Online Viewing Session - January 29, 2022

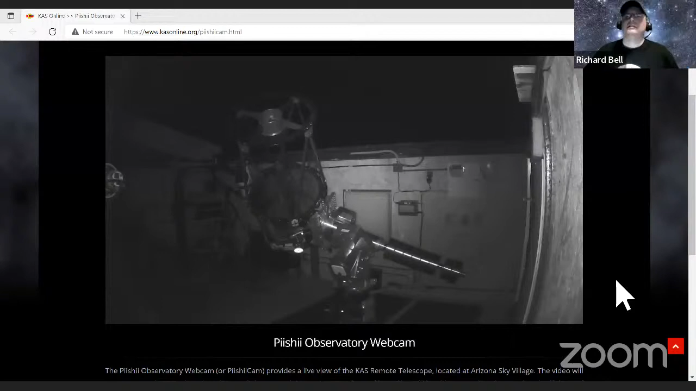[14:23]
So this is a live view of the remote telescope in the observatory, and it is now pointed at the Witch Head. I don't see it. Do I need to stop share? Maybe I do. Let's just go ahead and hit it. I've never tried to switch shares from somebody else before, so here it is. Okay. So you should be able to see it now. We'll try it next time. So this is a live view of the remote telescope in the observatory here. And of course, this is the 20 inch that we'll use later, and you can barely see the Takahashi behind the 20 inch.